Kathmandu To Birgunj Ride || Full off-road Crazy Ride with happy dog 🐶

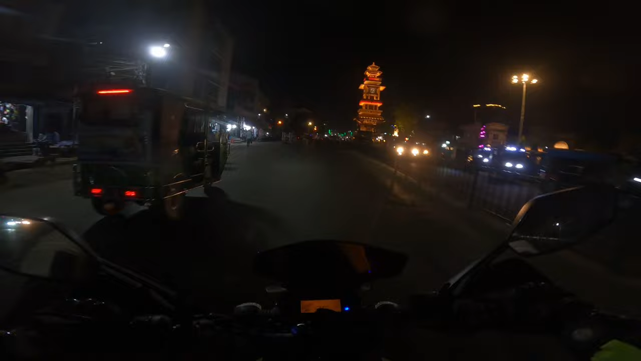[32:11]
और पथैया में विलन भाई के लिए गाड़ी कर रहा था, तब भी थोड़ा टाइम वहां पे भी रुक गया आधा घंटा जितना, बाकी ये देख सकते हैं घंटाघर बीरगंज का।